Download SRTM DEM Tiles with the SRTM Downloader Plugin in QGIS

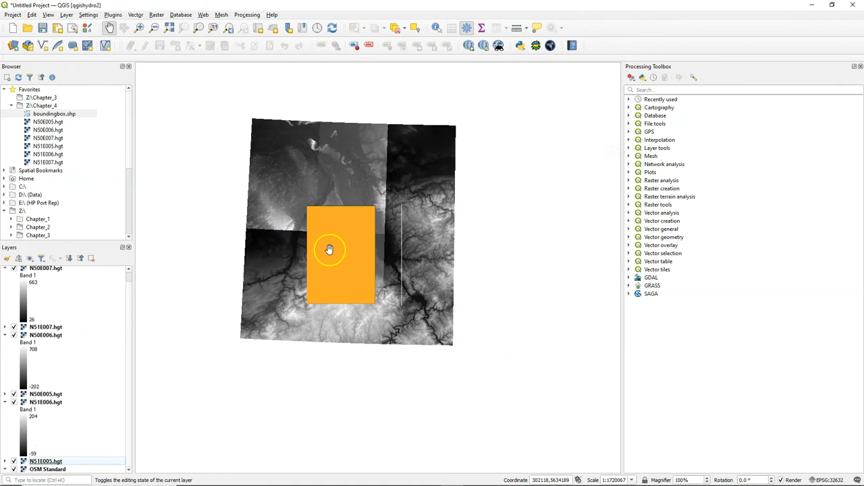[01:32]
They have the file extension dot hgt which is a recognized format, raster format for DEMs from SRTM. In the layer properties you can find more information such as the data type and the statistics,